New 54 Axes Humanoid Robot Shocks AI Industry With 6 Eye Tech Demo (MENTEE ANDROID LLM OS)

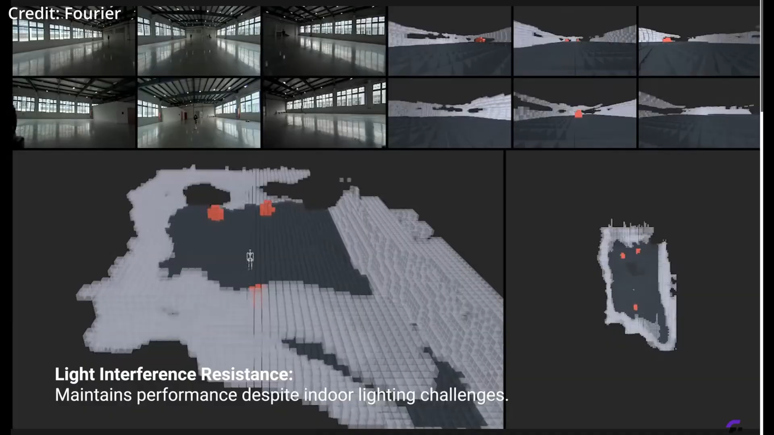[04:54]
By combining the camera feeds, the robot can generate a bird's-eye view to map its surroundings accurately.